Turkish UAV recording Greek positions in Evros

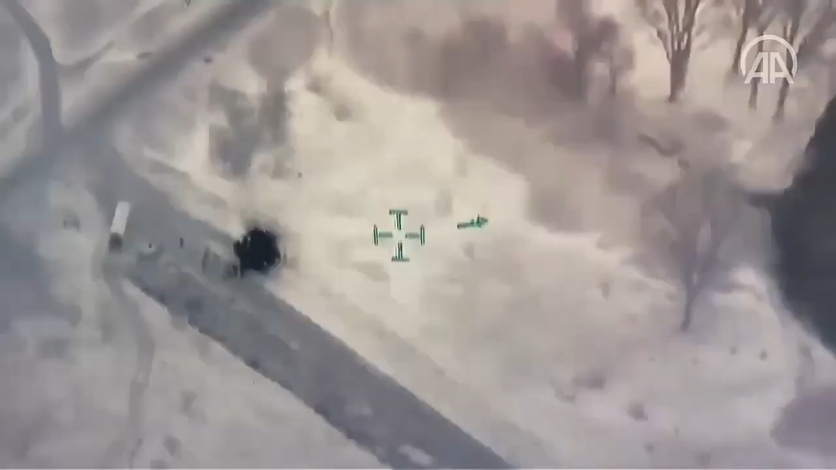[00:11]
Atak kontrol noktası tamam. Keçiler kamyonların içinde tutuluyor şu an.